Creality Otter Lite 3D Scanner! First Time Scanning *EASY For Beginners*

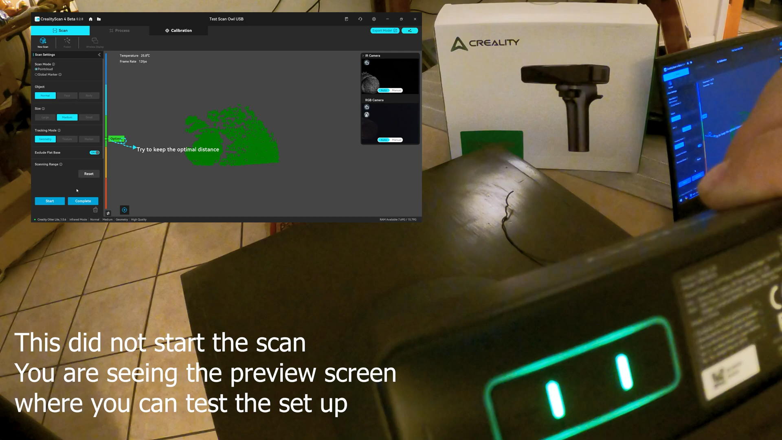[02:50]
It's giving me LED colors right here as I change my distance, which is really cool.
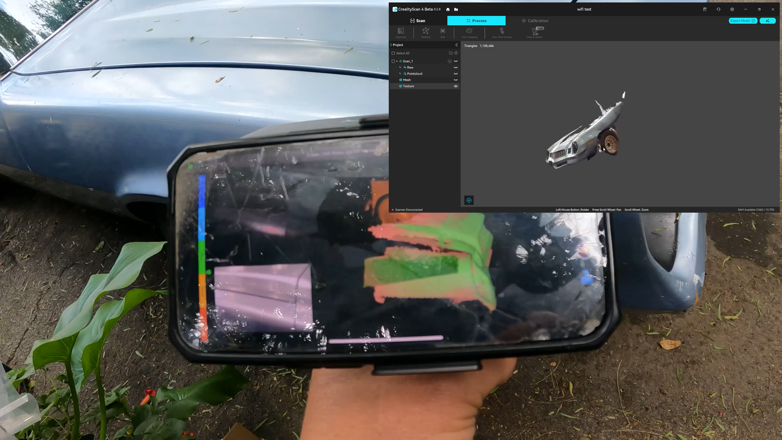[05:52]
but I just decided to see what it would do and it's doing pretty great.
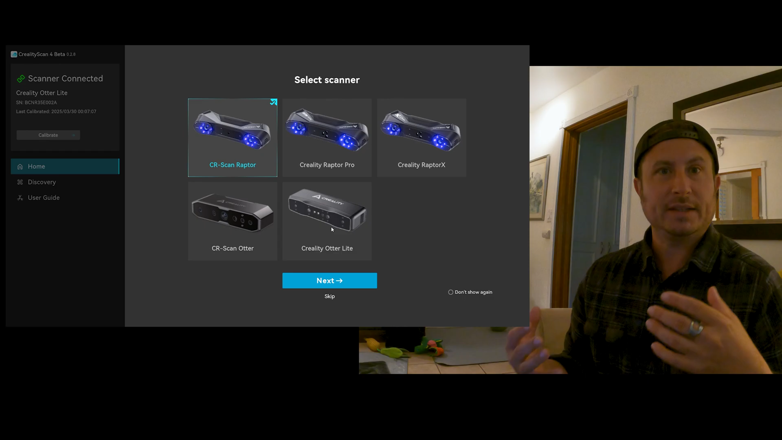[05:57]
While this thing may seem very techie and complicated, the software and the setup are extremely intuitive and helpful.
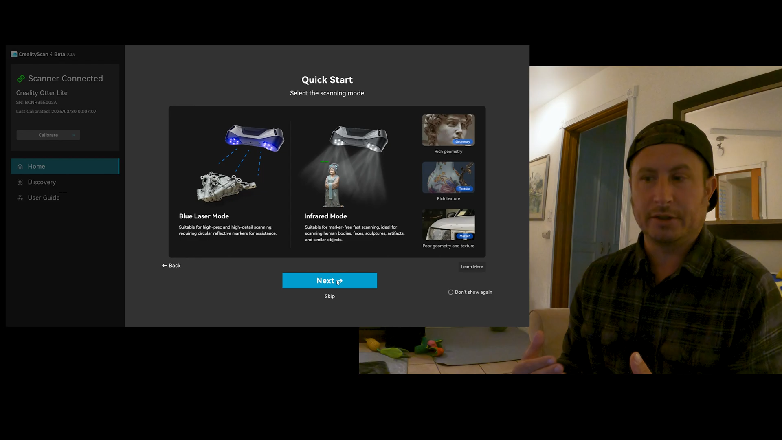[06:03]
I just followed the instructions and the prompts and I was scanning in no time.
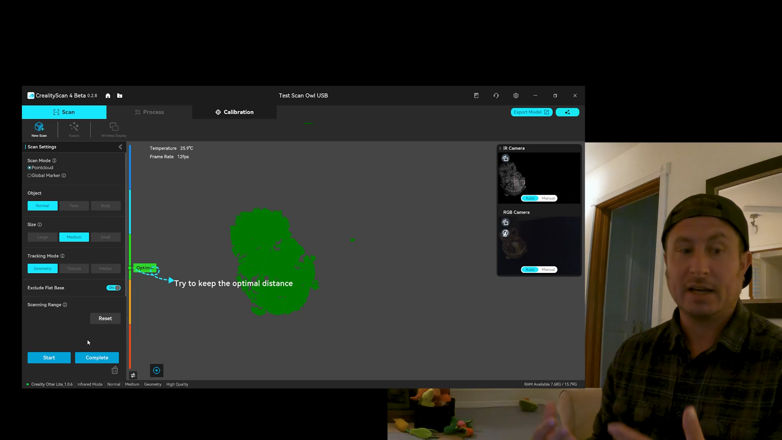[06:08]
I used all three setups today. I use the USB. I use the phone scanning and I use the wireless scanning.
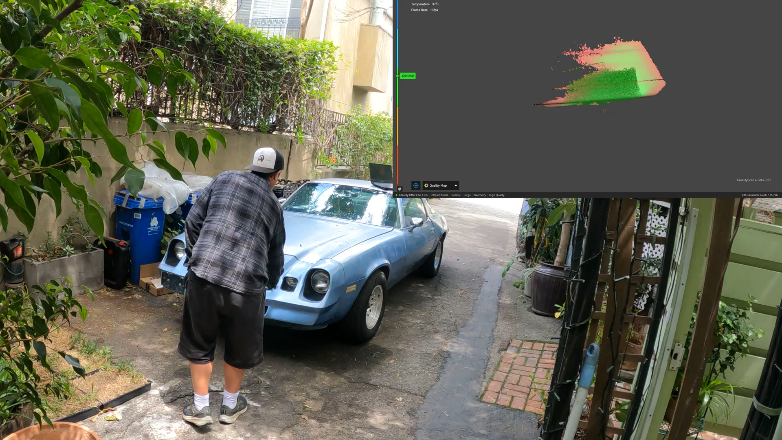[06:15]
The wireless scanning is awesome. You're not dragging stuff around.
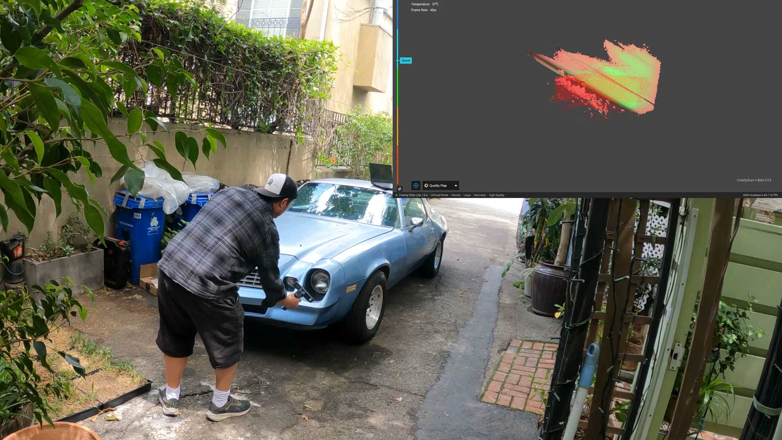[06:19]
I was able to walk all around the car without dragging a cable, which was totally awesome.
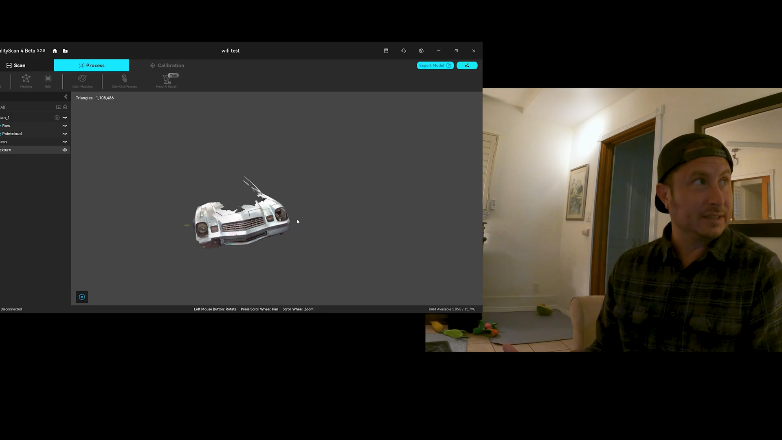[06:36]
And as just our really simple test proves, it is scanning metallic and black objects without the use of a powder or a spray or tracking dots.